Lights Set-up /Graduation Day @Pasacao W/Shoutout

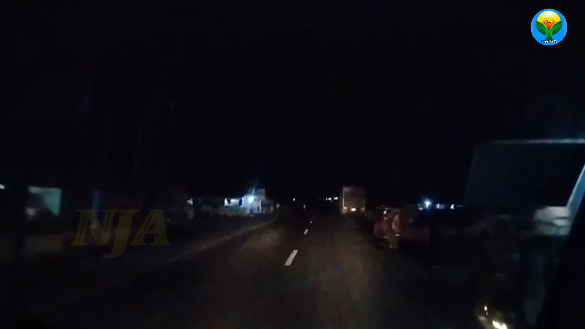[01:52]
Maraming bilin. Ano na po ang oras ngayon ay alas 8 na po ng gabi. Yun, nakarating na kami, nandito na kami.